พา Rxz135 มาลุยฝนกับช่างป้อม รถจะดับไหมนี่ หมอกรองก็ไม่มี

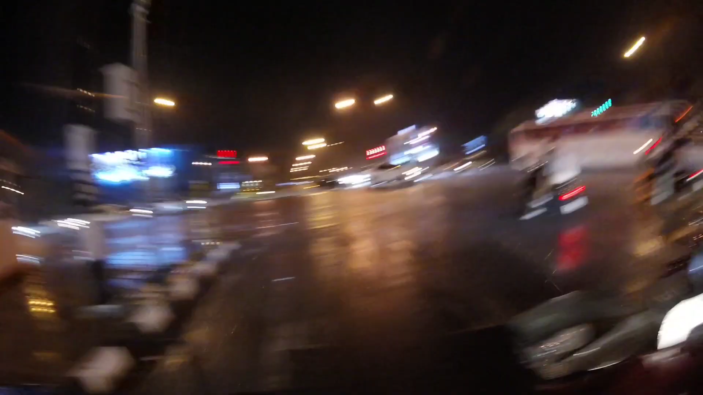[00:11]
วันนี้อยู่สองคนยังซ่อม เอาเลยครับทำลมต้องฝน เมื่อวานเพิ่งโดนเมื่อวานก็ประมาณนี้กันไปเที่ยวงานไปบีชพอกลับถึงบ้านมันแรงเปียกไป2ชุดแล้วเลย
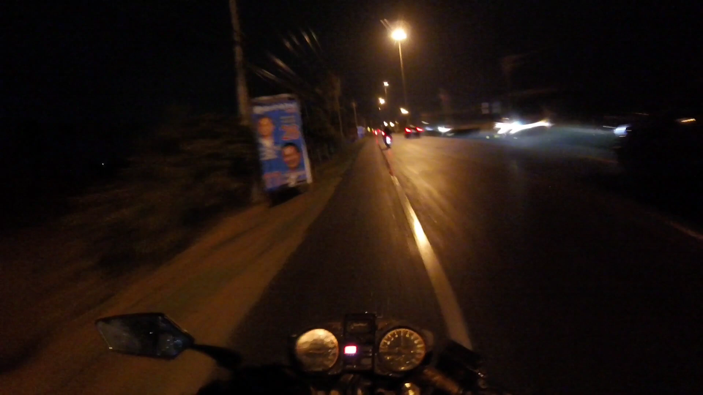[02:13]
เดี๋ยวเรากลับช้าๆชิวๆดีกว่าเพราะว่ารถสองจังหวะเดี๋ยวมันคันนี้มันเบรกเดี๋ยวเบรกลำบากเดี๋ยวก็ต้องกลับไปดูโมโตจีพีต่อ20:00ก็ถือว่าได้ทดสอบซะด้วยครับกับตากฝนดูซิว่ามันจะดับหรือเปล่า
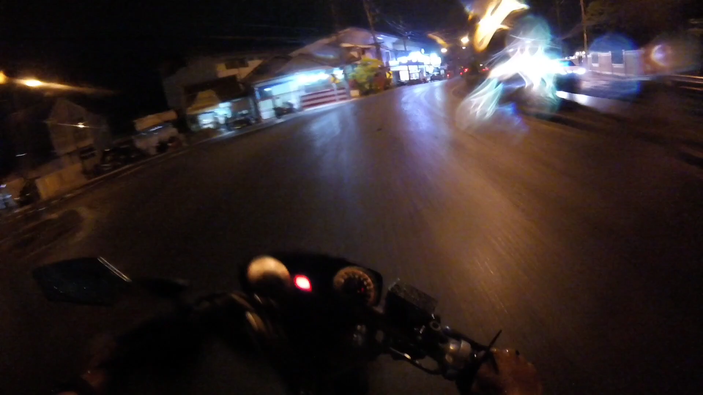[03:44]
นี่ถ้าเกิดว่าฝนตกเปาะแปะแบบนี้นะผมบอกเลยถ้าขับเร็วๆและแตะเบรกปุ๊บเดียวนะรู้เรื่องฮะล้มแน่นอนมาแบบนี้น่ากลัวนักเล
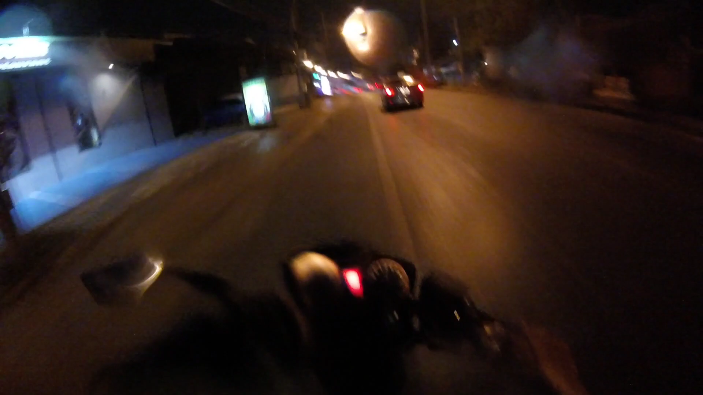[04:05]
ยและยิ่งกว่าผมใส่ยางเพลาเล่ไดโบด้วยไม่ค่อยสู้ฝนเท่าไหร่ครับยาง